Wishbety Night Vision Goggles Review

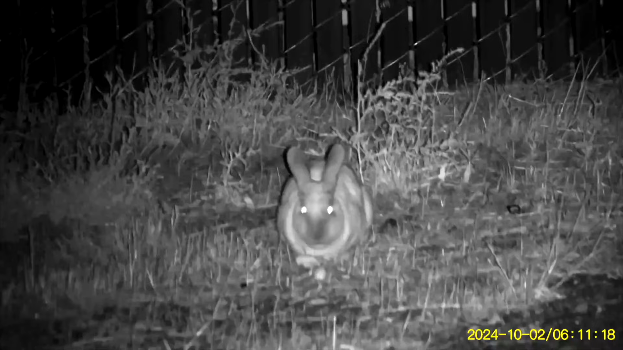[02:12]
using them here at the software in the west patreon event all right first thing before i kind
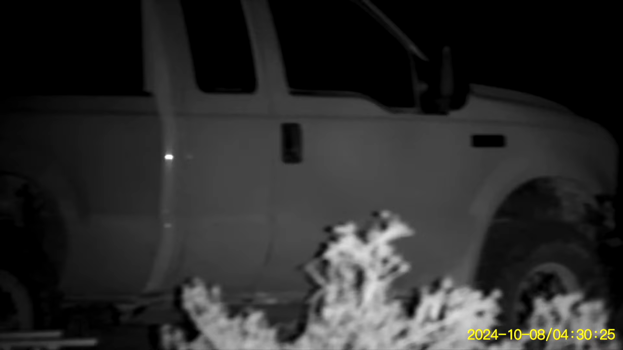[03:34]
now to go through some of the buttons on the front uh you have your on and off button this turns the unit on and off
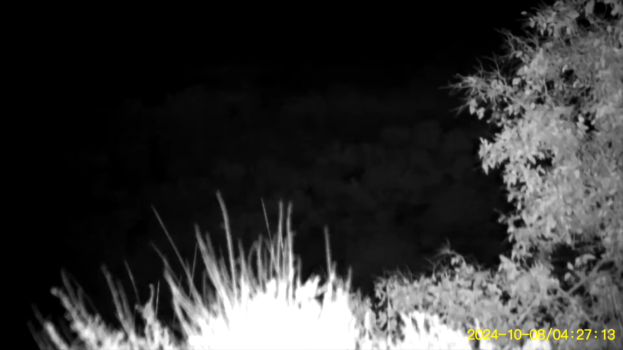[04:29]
to look at and all of that is controlled with these two up and down buttons but also those buttons uh control your zoom in and out
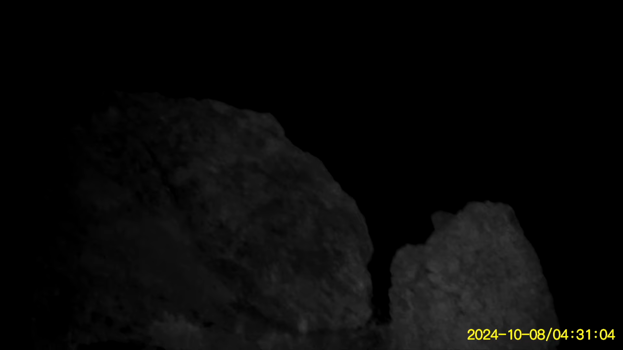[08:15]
night vision goggles so you just kind of weigh what what you're getting here but if you're just looking for something that's inexpensive and that does work you know i did use these and you absolutely at night in the dark you can put these up and they will
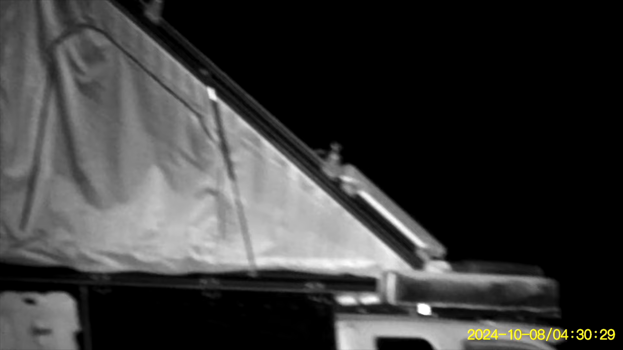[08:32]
totally illuminate and allow you to you know see things that i absolutely could not see
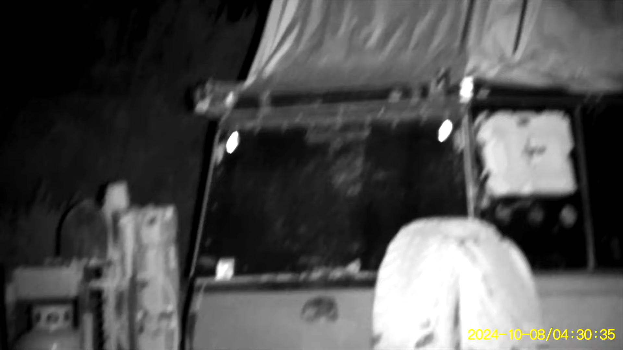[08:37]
uh with the naked eye without these goggles so being able to look at something and
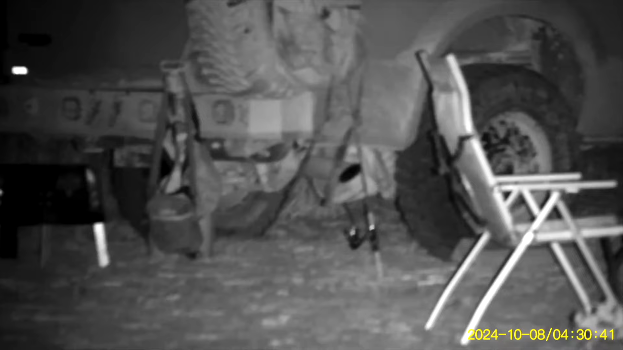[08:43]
see it and uh be able to identify what it was they absolutely will do that like for example i do i played
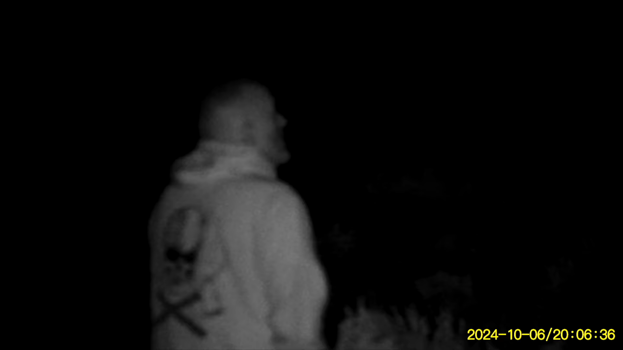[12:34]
you're wanting to see with them and uh like i said my only real complaint is
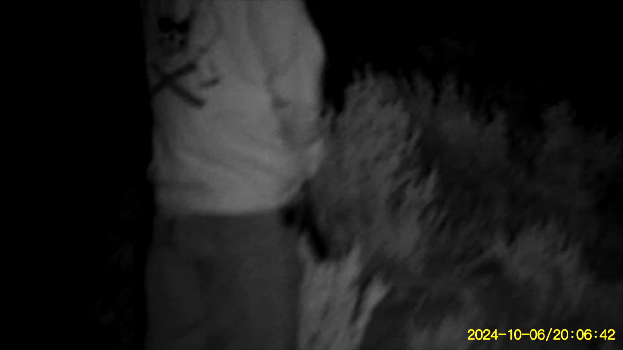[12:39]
that they are a narrow field of view so if this is something that you think that you would be interested in uh
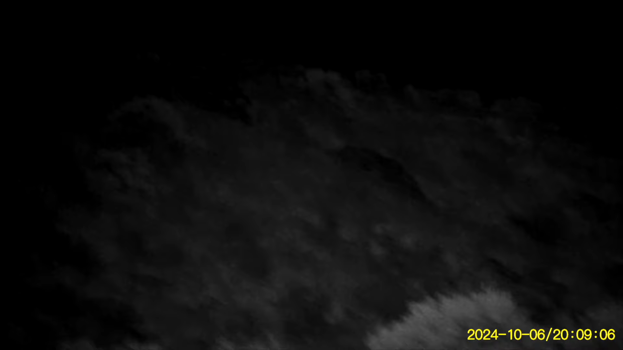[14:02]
right right but yeah when i was looking for silas like i had i felt like there was such a narrow field of view it was really hard to like to scan yeah you think if you pulled back a little bit more instead of just so
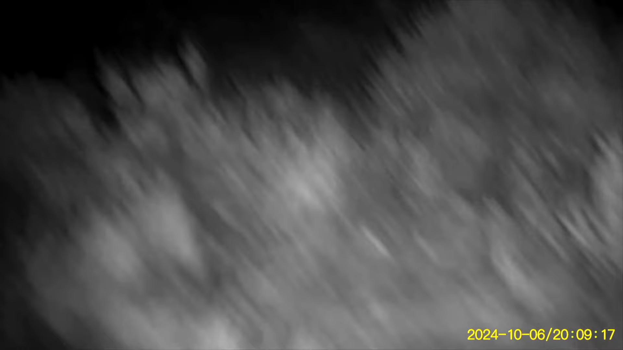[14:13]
i mean it's still cool yeah but yeah like you said they're 70 bucks yeah they're 70 dollars on an engine right now because i looked this morning to see how much they were